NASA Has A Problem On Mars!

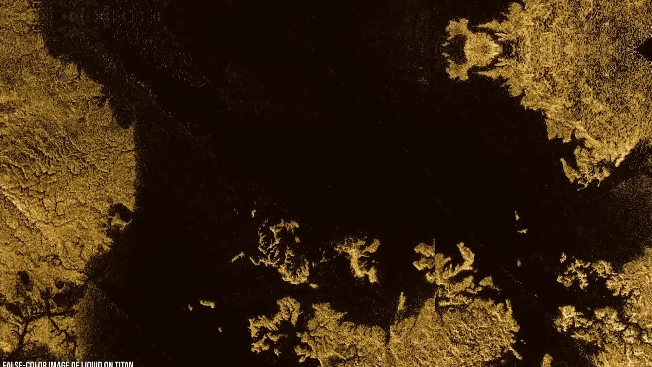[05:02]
This might be a strange environment to go looking for life but it's the liquid hydrocarbon lakes and oceans dotting Titan's surface